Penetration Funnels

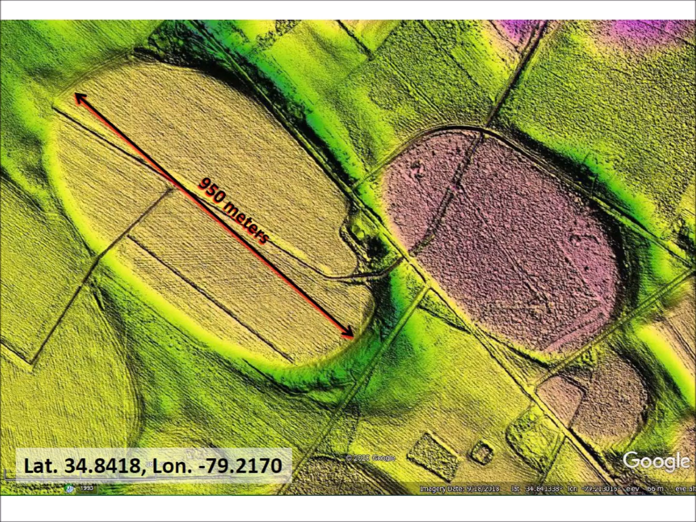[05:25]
The one on the left has a length of 950 meters or 3,117 feet.
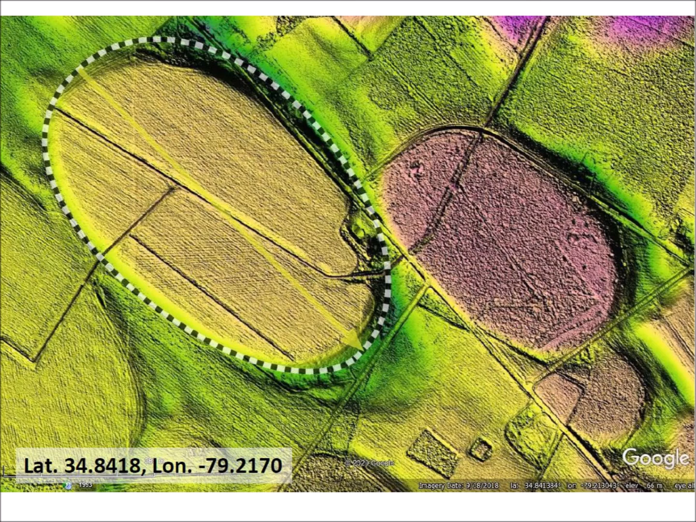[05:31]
The raised edge of the bay conforms to the oval archetypes described by Davies and Harris. However, the flat portion of the bay, which corresponds to the original conical cavity, has a mathematically elliptical geometry.
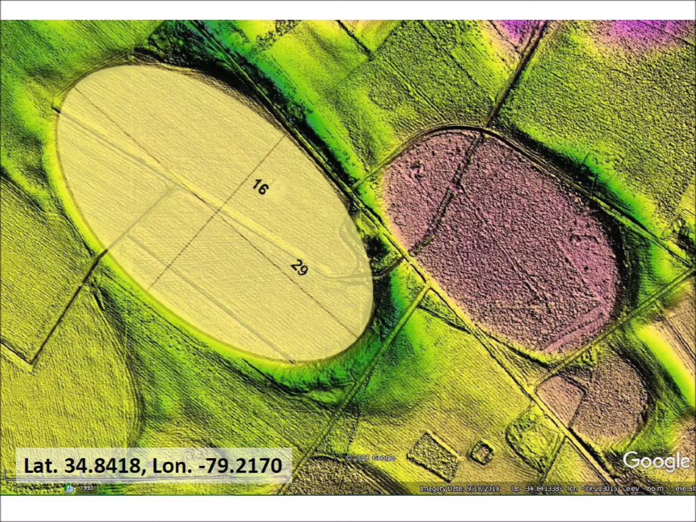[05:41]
Zooming out, we see that there are many other Carolina Bays with elliptical geometry and that many of the bays overlap. In general, well-preserved Carolina Bays are elliptical. Deviations from the elliptical geometry are usually due to the characteristics of the terrain where the bays are emplaced or by modifications caused by wind and water erosion or soil movement.
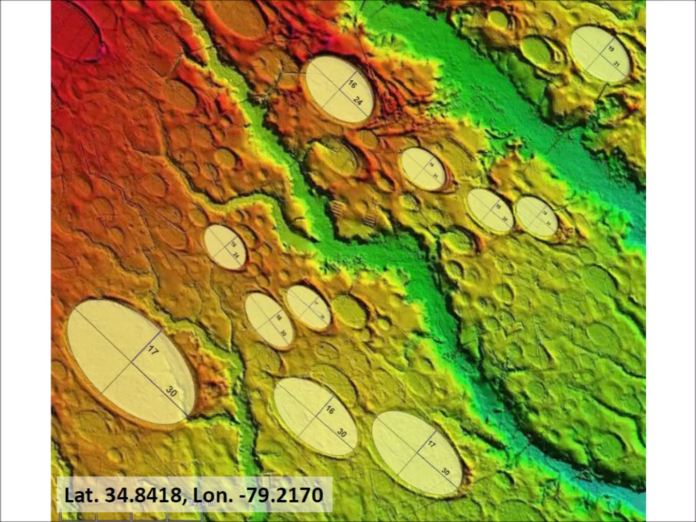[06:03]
This experiment illustrates an oblique impact of an ice projectile on a viscous surface.